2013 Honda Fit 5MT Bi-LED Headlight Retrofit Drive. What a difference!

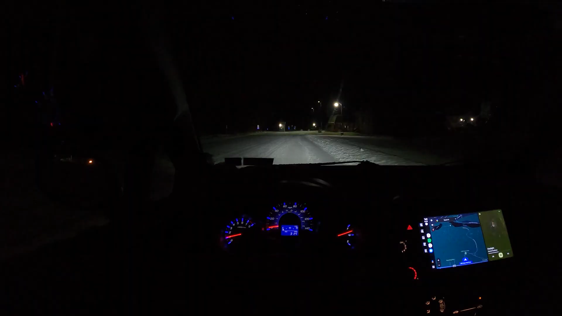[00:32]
output of these headlights and if you want to see how the oem halogen headlight output was then you could refer to my previous video which i'll put a link in this video under the description but immediately i don't know if you guys could tell on the camera but the cutoff line
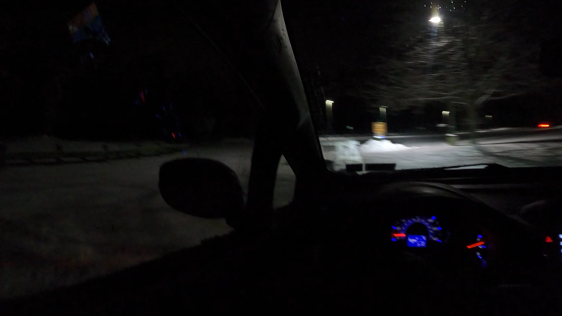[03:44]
i'm gonna just pull up straight over here you guys can see the cutoff line on this snow you can see the
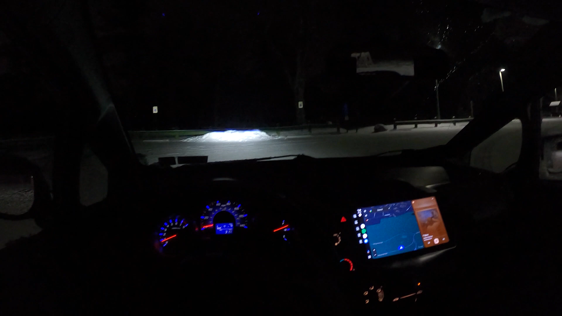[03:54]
purplish hue and the color temperature is about 6000 kelvin so it's like a cool white temperature i think it's perfect
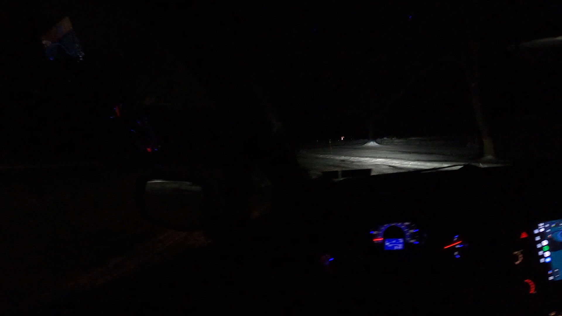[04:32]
just test out the high beams again
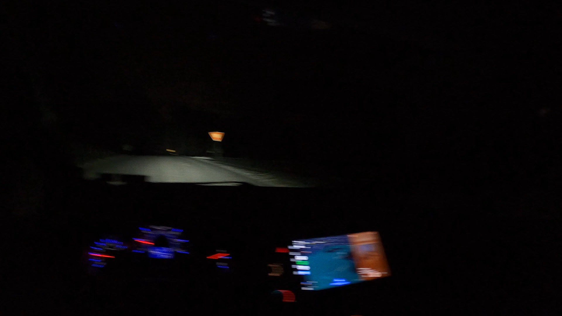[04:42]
so here's the low beams here's the high beams keep on going to show you guys the difference we'll drive with the high beams on a little bit as well